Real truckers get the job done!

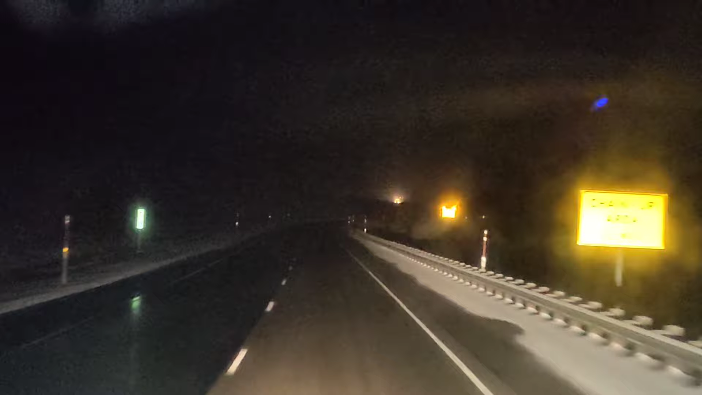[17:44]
Because my headlights are just shining off of it. But we've got a sign coming up. Look at these roads, though. These roads look good, right? Oh, yeah. Of course they do. Of course they do. All right. We're climbing up the mountain, though. What do we got? What do we got? Change required on vehicles. Towing. And it's going to be one mile ahead. One mile ahead. So, what happens, guys?
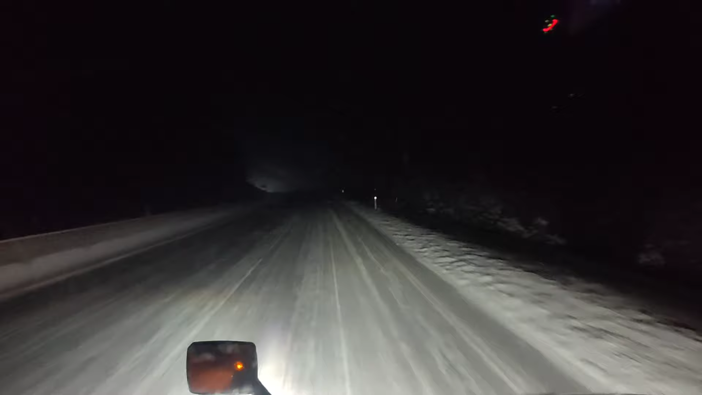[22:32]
That's probably more slick than we realize. But, uh, hey, we're getting it done, man. We're getting it done. Uh, I don't have to have the chains on much longer. I think it's just this part of the mountain. Over, uh, farther over, closer to Pendleton. Uh, it doesn't look like it's too bad. But when I get to the chain removal area, I'll check just to make sure so I don't have to chain up twice. But, hey, after I get over this mountain, I should be home free. Uh, when I stop to take the chains off, I will, uh, check Snoqualmie over there by Seattle.
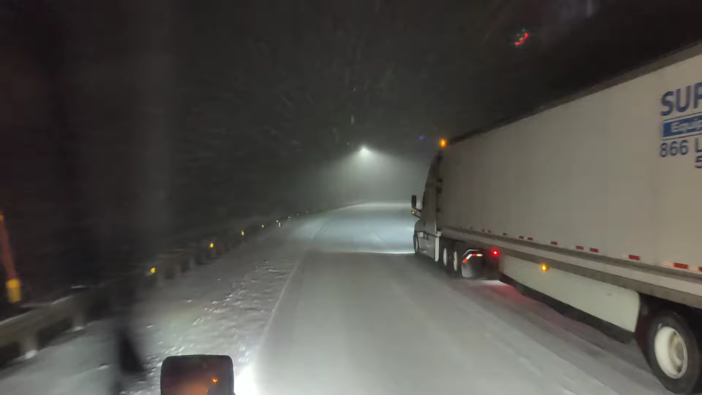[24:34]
Ladies and gentlemen, we are beginning our descent into Pendleton, Oregon. Please hold on to your ass, son. It is not fun out here. It's a little bit ugly, if I'm being honest with you guys. So, yeah, it ended up being the full length of the mountain, uh, that we needed, uh, the chains on. What was, maybe these guys were already on the mountain. I try to mind my business as much as possible. Um, but, uh, there were people right here before we, uh, started dropping down in, uh, that chain-up area, uh, getting their chains on.